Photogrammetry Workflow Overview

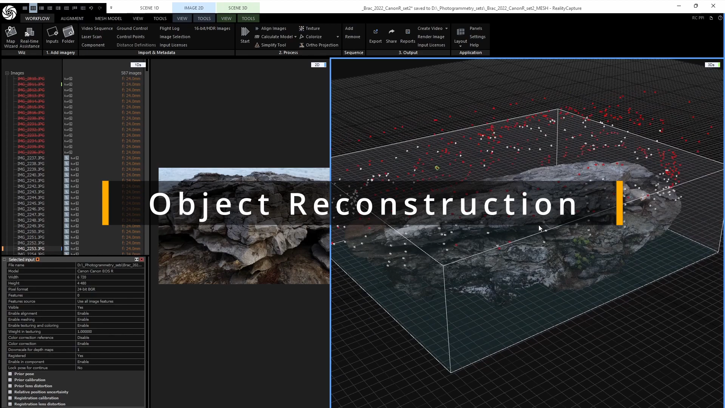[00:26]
Once the 3D model is built, we have to clean it up and export two versions of it.
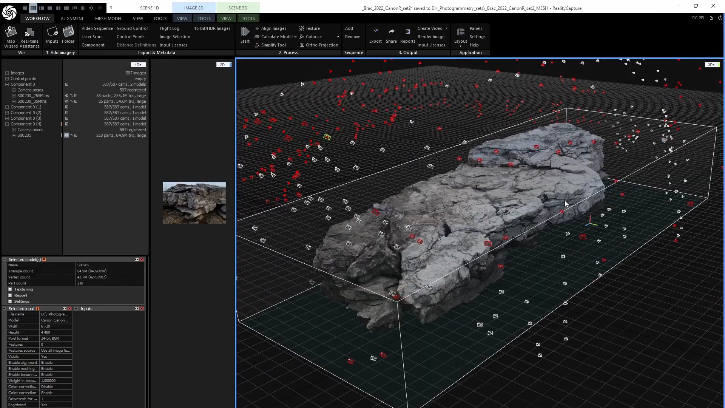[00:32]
The first one is a high definition mesh with all the surface details and as such it will be used for projecting, fixing the surface details and baking.
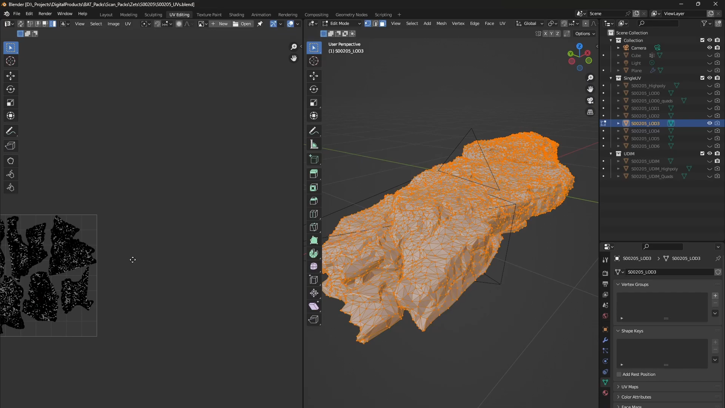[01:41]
Spend some extra time to create a high poly version of the model as well as all the LODs,
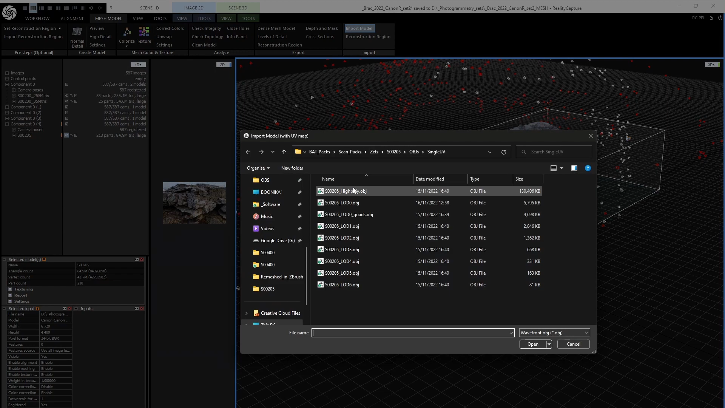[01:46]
while keeping the UVs.
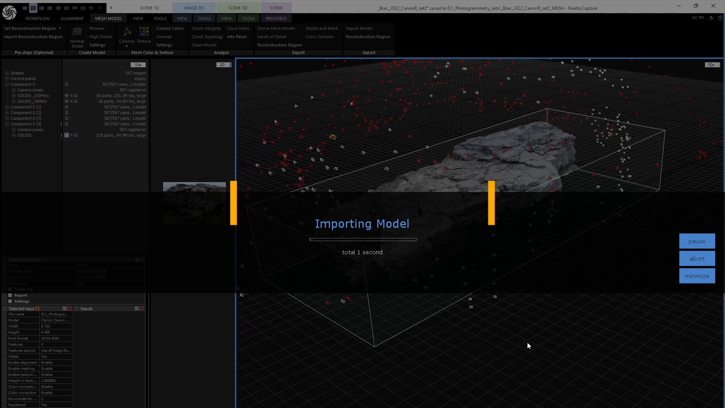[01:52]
We are ready to texture both a single UV and UDIM version of the high poly mesh, so we'll go back inside the photogrammetry software to do it.
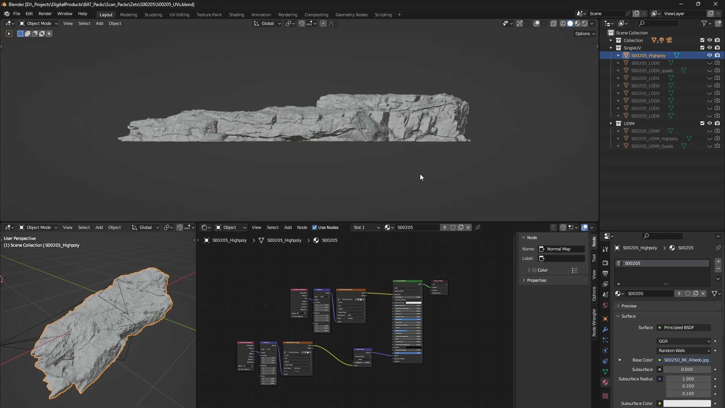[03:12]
Now it's also the right time to adjust the position, scale and rotation. The objects should be facing forward, so all the most important features are visible in the front view.